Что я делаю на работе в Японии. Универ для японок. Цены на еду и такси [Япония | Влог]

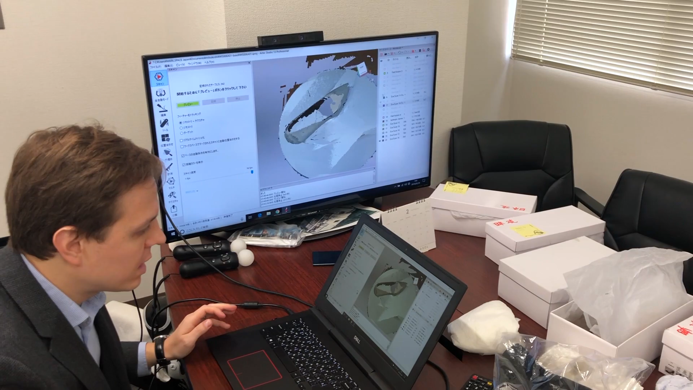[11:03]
привести в нормальный вид взять другие сканы тут их вот видите много различных а это уже сохраненная вот а сейчас она не отключена но очень нужно взять отлично различные сканы
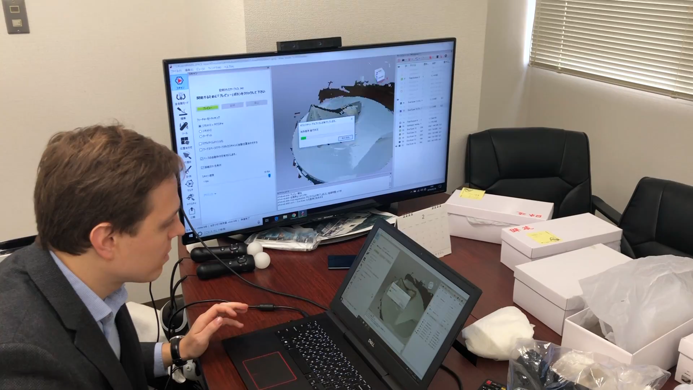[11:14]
вот удалилась основа и вот таких вот сканов нужно сделать несколько с разных сторон
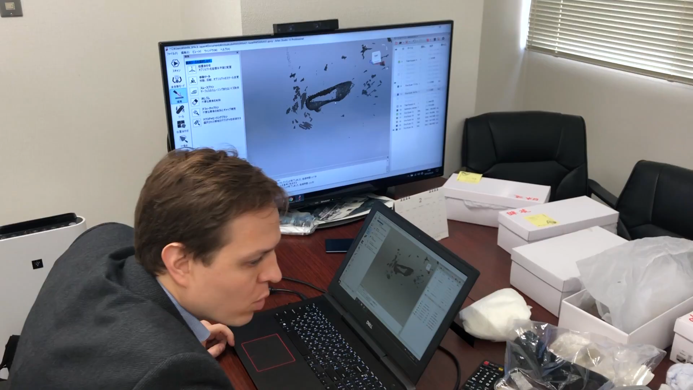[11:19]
брать ботинок снимать с разных тоже сторон и чтобы получилось более-менее похоже что-то на модель а потом ее уже подделывать вот мы можем взять например властик и здесь вот выбрать 2d мод
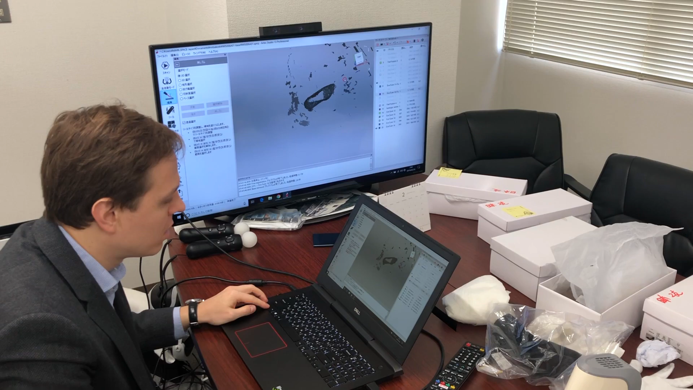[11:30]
и и вот так вот подтереть ненужные вещи вокруг вот мусор до которого нам не нужен вот так вот подтирается подтирается то что не видно можно под подтереть вот так вот
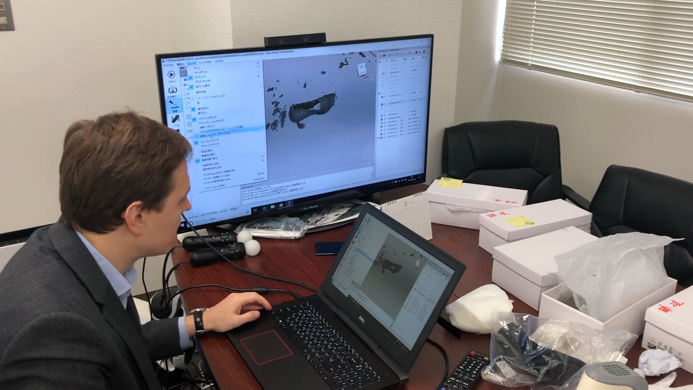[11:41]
вот напрямую да вот то есть видно что здесь выходит вот так вот то есть это очень кропотливая работа занимает просто часы если например сканируется сложный